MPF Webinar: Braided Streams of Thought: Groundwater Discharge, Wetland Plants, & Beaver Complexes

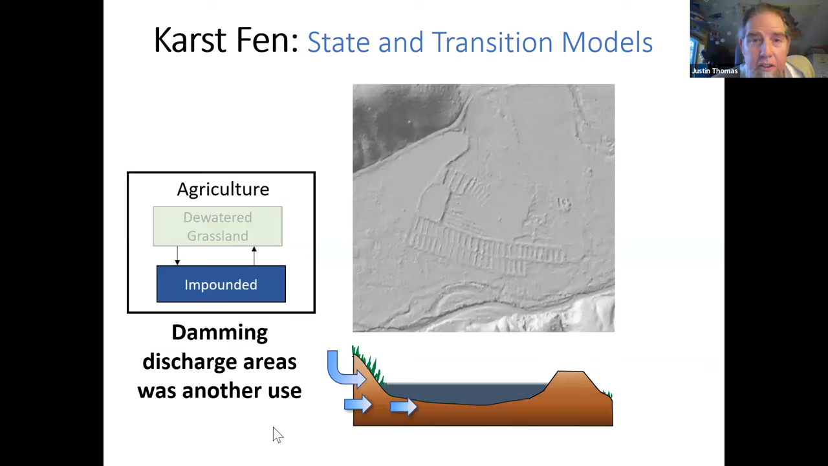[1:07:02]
being the driver and those impoundments one of the biggest fin complexes in in the